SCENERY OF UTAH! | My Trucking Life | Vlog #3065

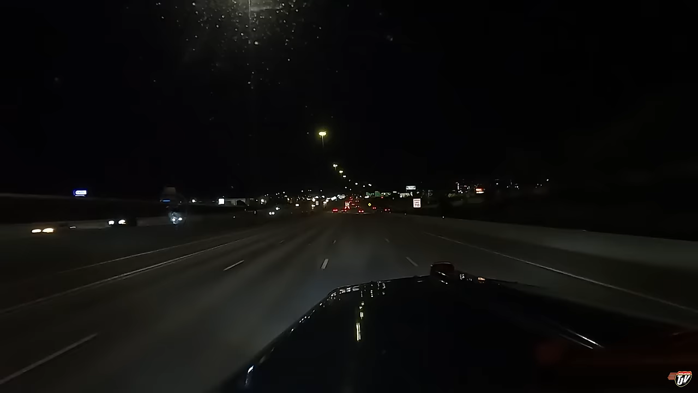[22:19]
Salt Lake City, Utah. Again, we haven't been here in a while. Now, exit 343, I-15, in Audredon, Utah. And 0.2 miles, keep to the ride on. Wilson Lane, UT 104 NN. Slight ride in 430 feet. I'm here for my cheap juice.
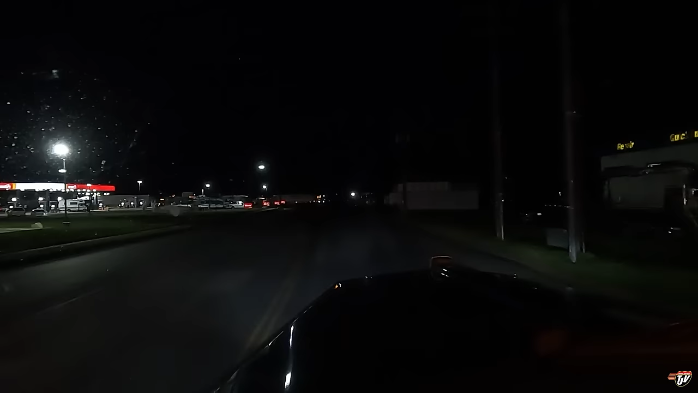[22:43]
Here we are. Still have just about two to three quarter hours available to me. I might drive a little further. I'll take a look at how busy this place is. It's probably filled up with trucks. You have arrived at your destination. On the left side, find J Travel Plaza.
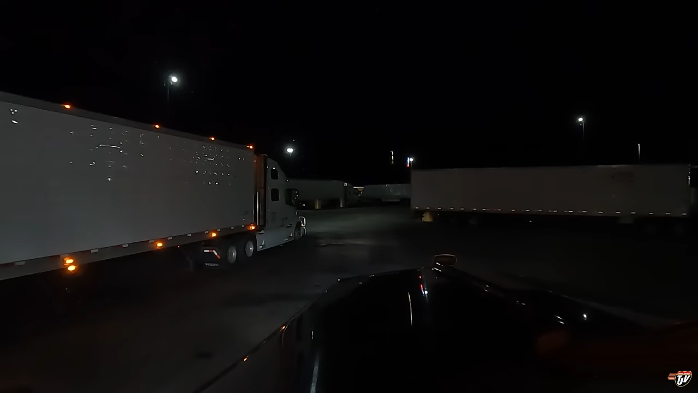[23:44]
I'm just going to do a quick circle around the lot here to see if there's any good parking spots. I doubt it.
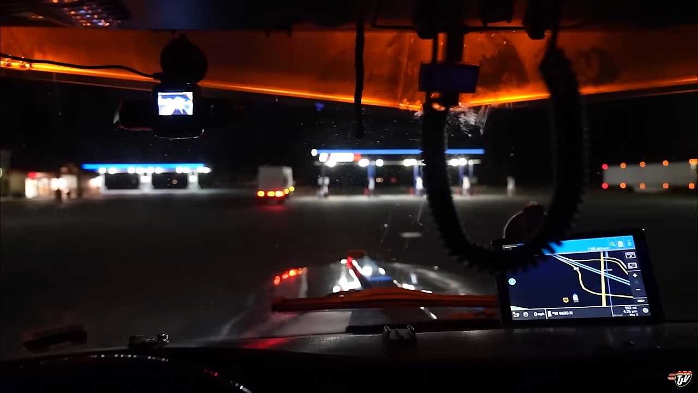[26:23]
The first one had a spot for me. There's only one left. But it's mine. And this is what I meant by the parking lot is a lot safer.